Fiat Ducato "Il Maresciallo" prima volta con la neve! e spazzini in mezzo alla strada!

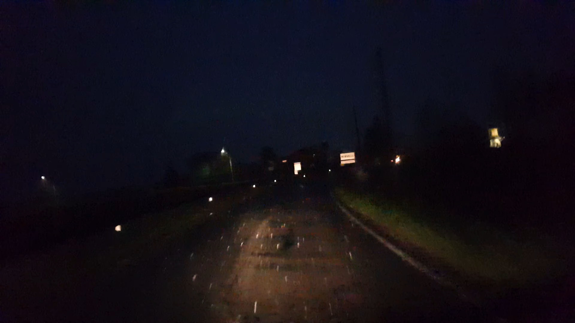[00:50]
ma al maresciallo non gli interessa, lui va. Che è successo qua? Sono impastati.